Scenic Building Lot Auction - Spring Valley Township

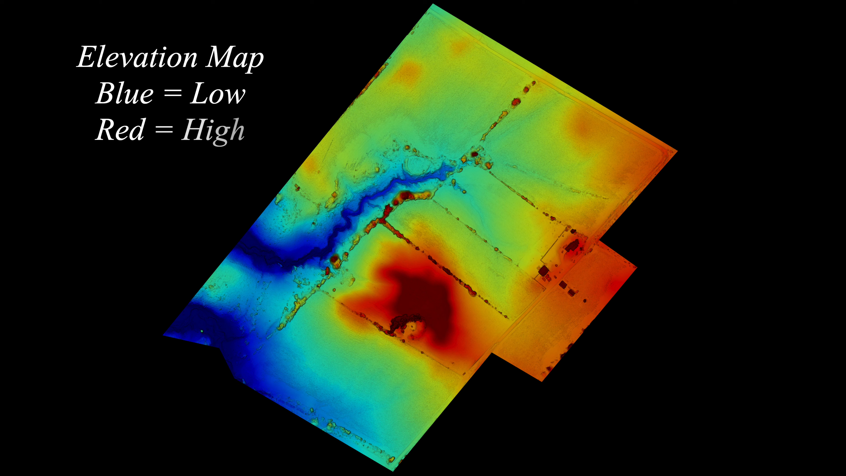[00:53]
The rolling topography with elevations rising over 100 feet creates some of the best building sites in the area.
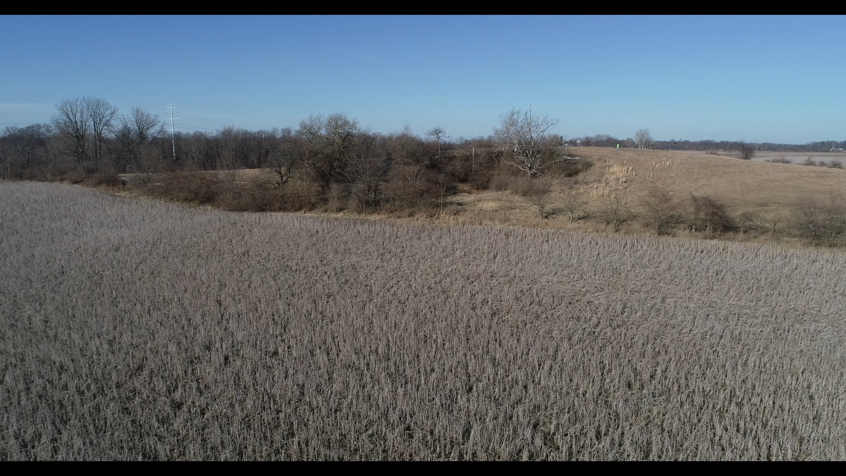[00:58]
Whether you are looking for a partially wooded lot,
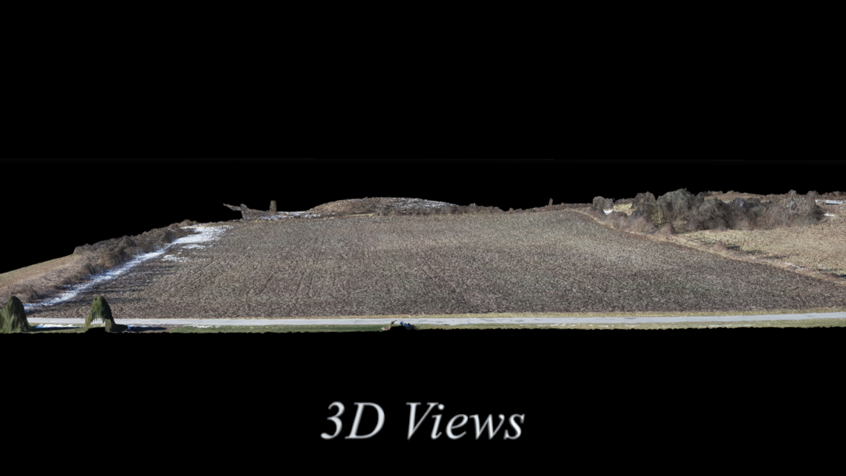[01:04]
a sloping lot for walkout basements,